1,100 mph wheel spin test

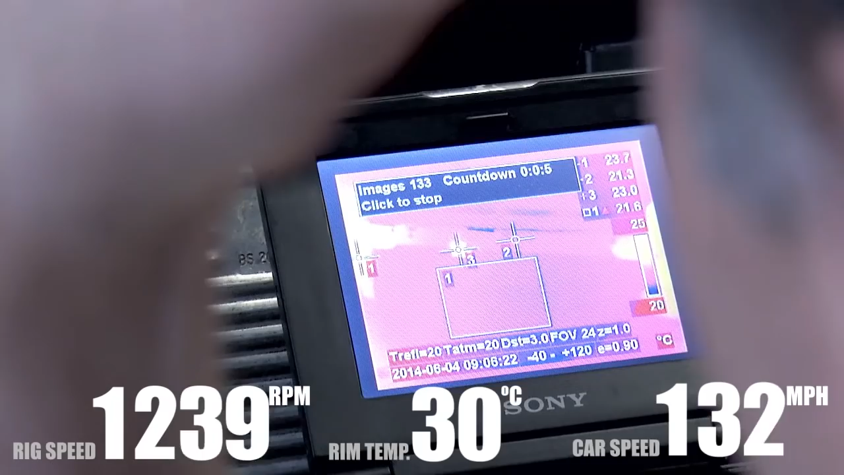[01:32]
So as well as getting bigger because you're spinning it fast it also gets bigger because it's getting hot and what we're looking for is explainable behaviour from both those inputs so that we can sign
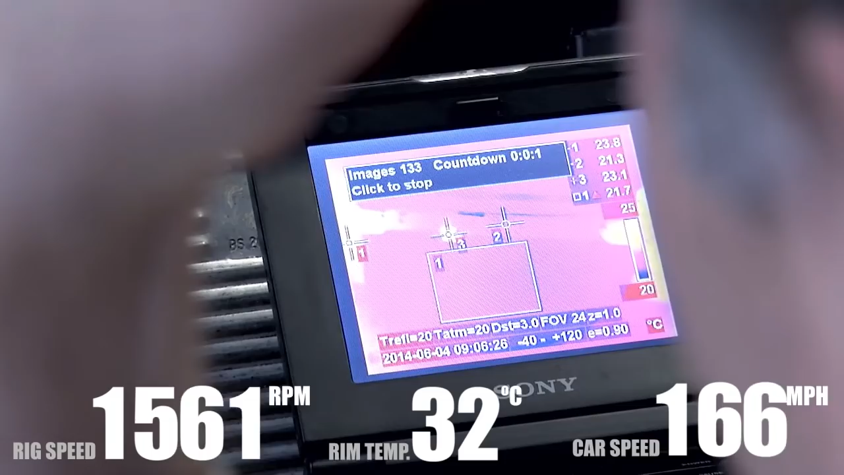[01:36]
off that the wheel is behaving